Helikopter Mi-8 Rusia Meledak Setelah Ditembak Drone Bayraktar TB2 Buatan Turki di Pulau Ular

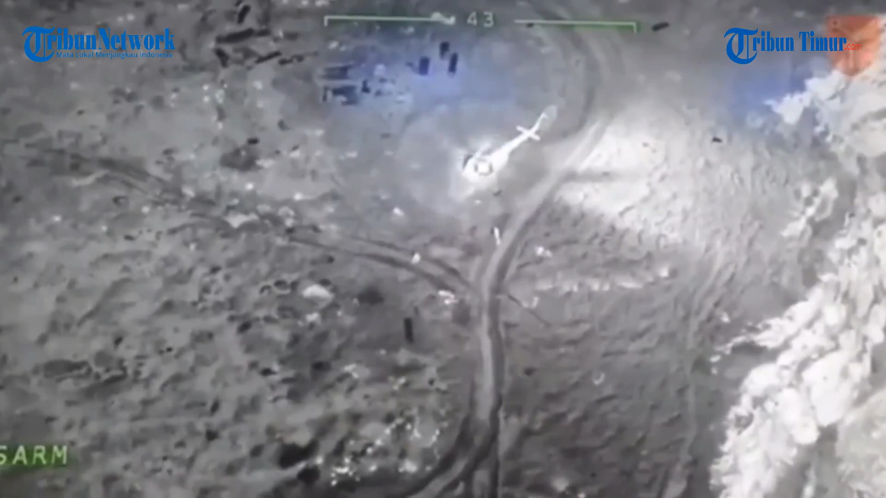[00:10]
tentara Ukraina menjadi teror yang menakutkan bagi pasukan Vladimir Putin.
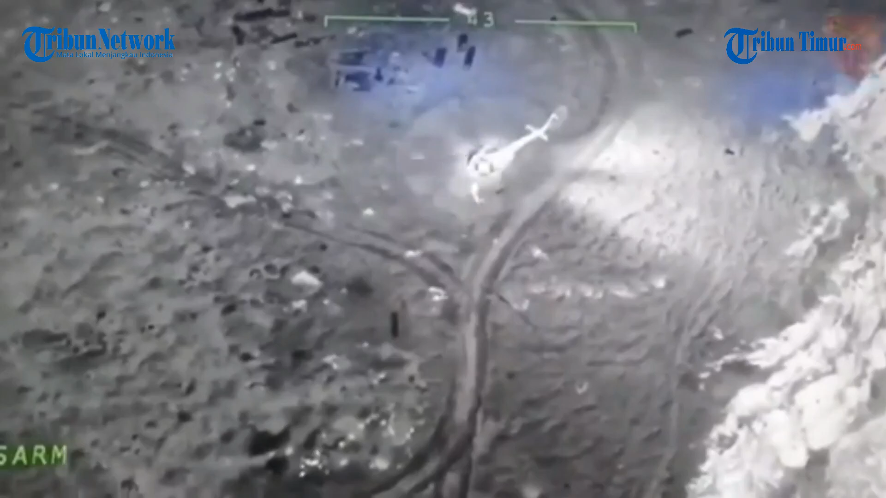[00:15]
Setelah meledakkan sejumlah tank Moskow, Dron Bayraktar TB-2 menghancurkan helikopter Mi-8 di Pulau Ular.
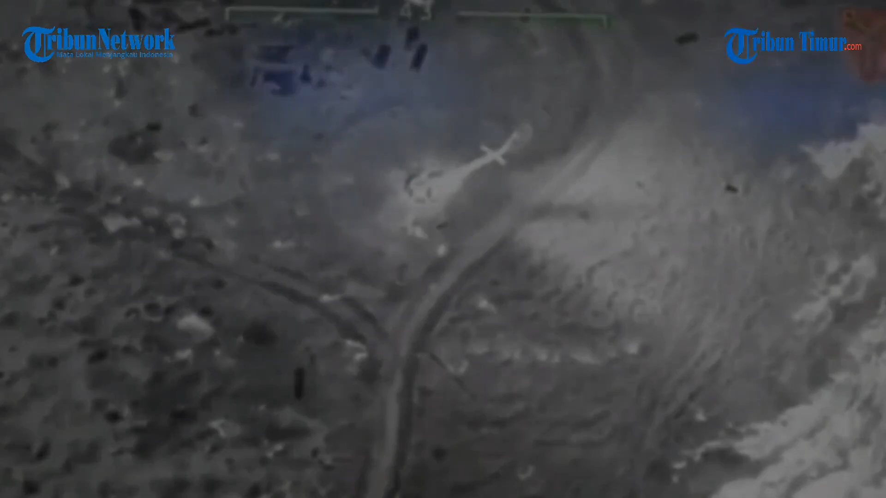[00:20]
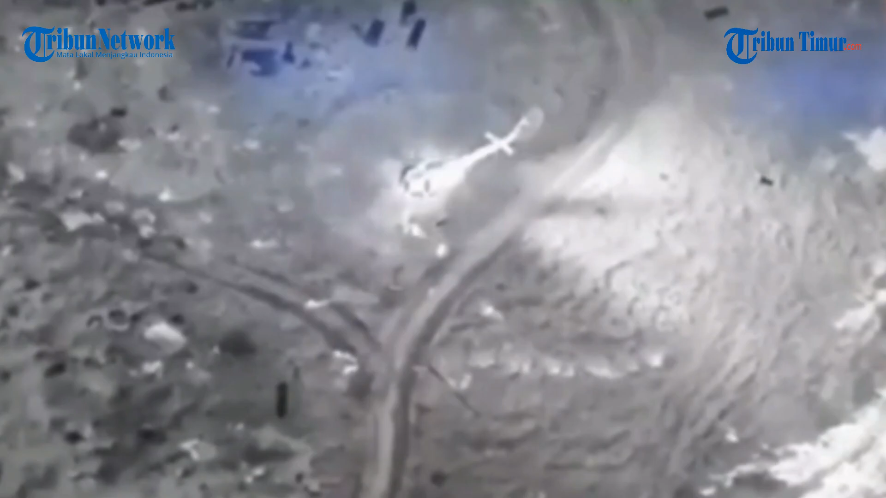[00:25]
Selama ini, helikopter Mi-8 sangat diandalkan pasukan Kremlin di medan tempur.
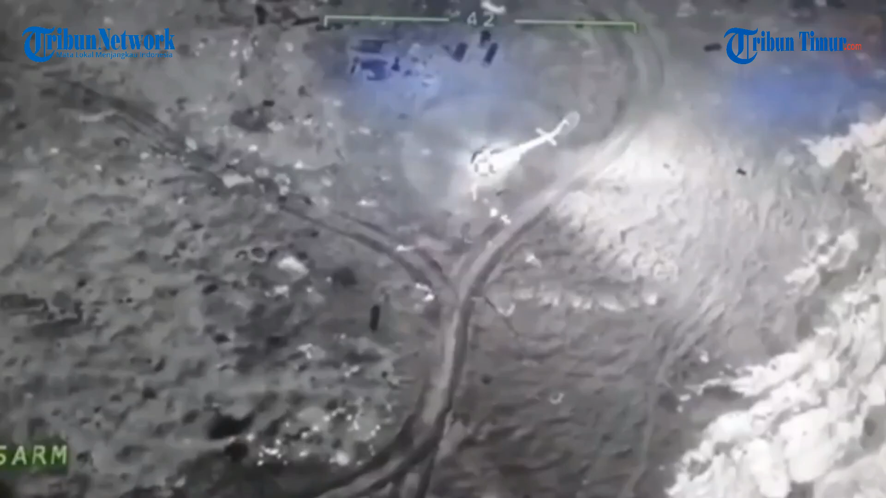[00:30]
Kali ini jadi barang rongsok setelah terkena bom yang dilepaskan dari Dron Bayraktar TB-2.
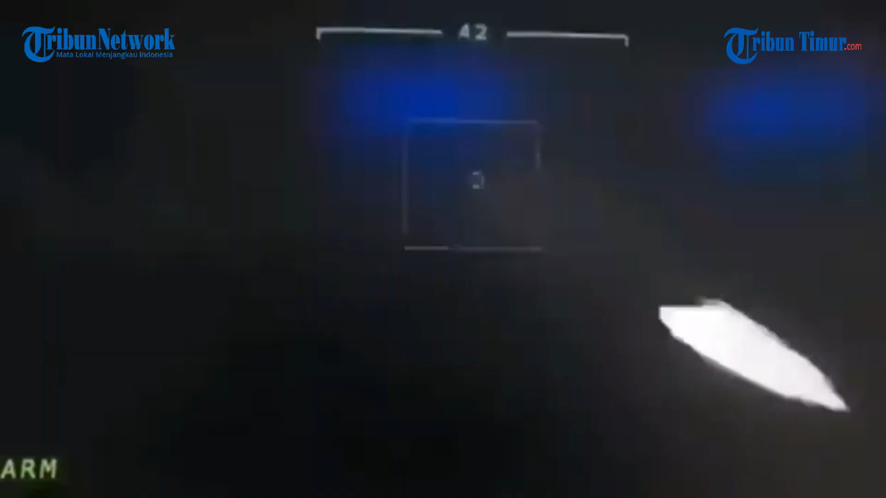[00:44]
Rekaman video yang diposting di media sosial menunjukkan helikopter Mi-8 dilenyapkan,
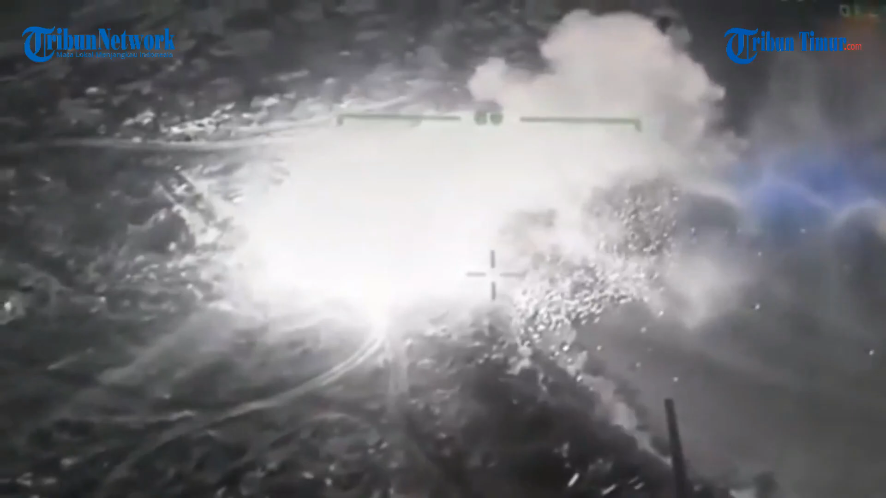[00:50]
tepat saat para prajurit Kremlin turun.
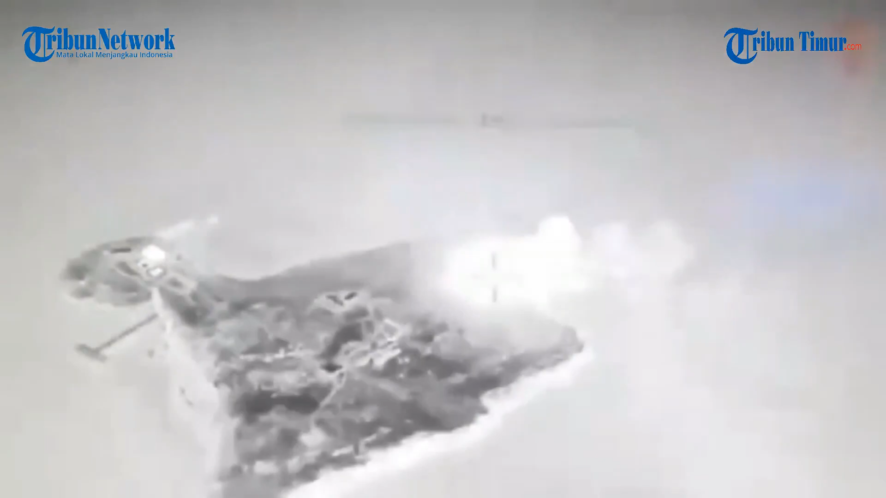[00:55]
Video hitam putih diposting dari pandangan udara dan dimulai dengan menunjukkan helikopter mendarat di Pulau Ular.
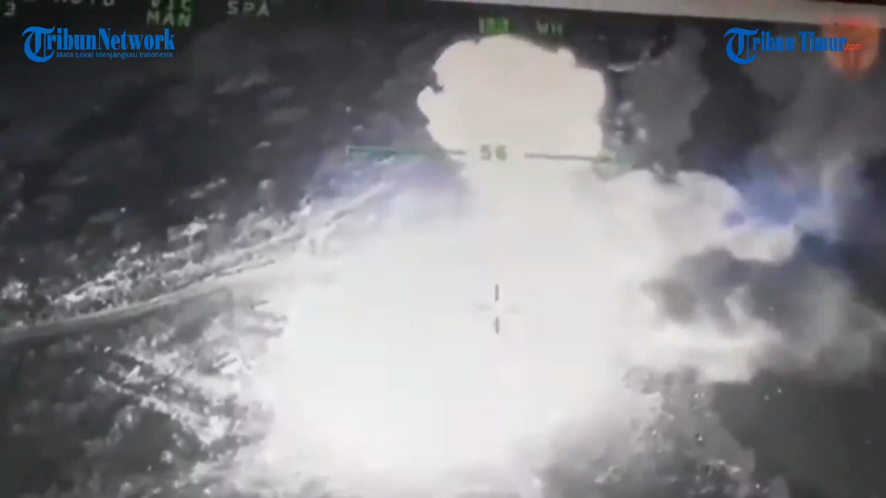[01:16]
Rekaman video kemudian dipotong menjadi tembakan jarak jauh yang menunjukkan akibat ledakan dengan asap
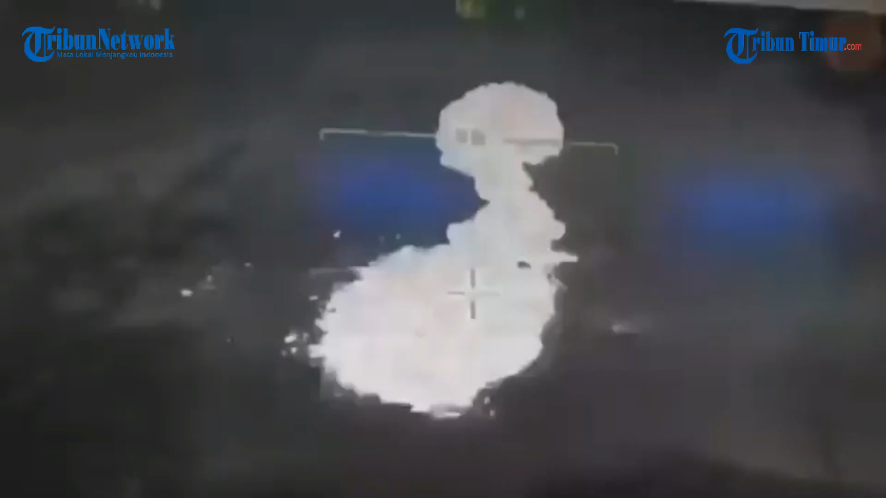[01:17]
mengepul saat drone bergerak menjauh dari Pulau Ular. Belum diketahui apakah ada korban atau cedera dari ledakan itu.
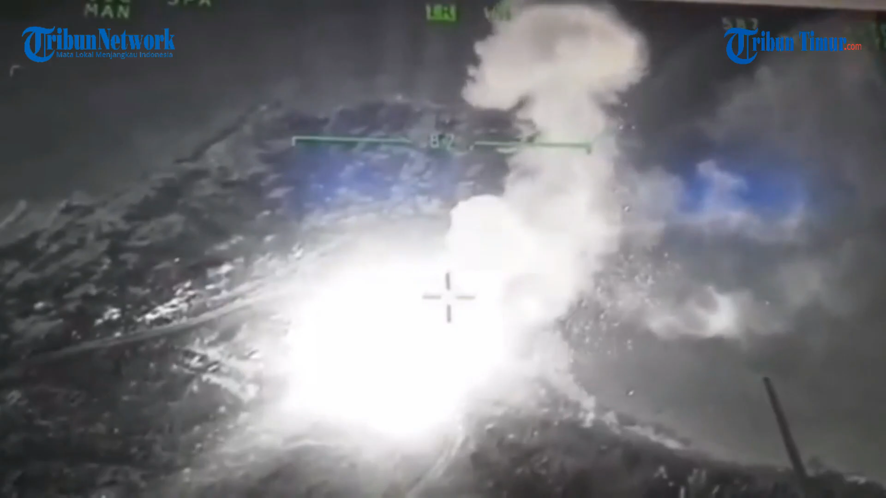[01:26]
Namun bodi helikopter Mi-8 jadi hancur.